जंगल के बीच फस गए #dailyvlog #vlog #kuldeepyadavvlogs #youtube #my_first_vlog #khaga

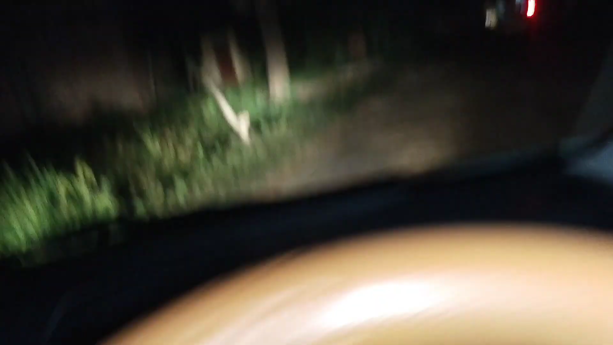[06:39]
मालब इतने बड़े-बड़े गड़े मिल रहे हैं और आगया के संजू जा
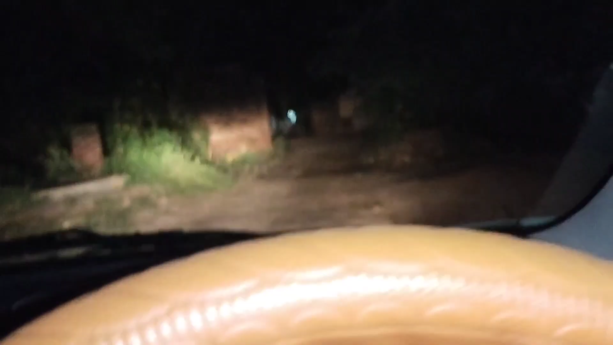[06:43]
रहा है आप पीछे पीछे हम जा रहे हैं तो यह गांव आगया है यहां से निकल है अनुर्धापुर नहीं है अड़्य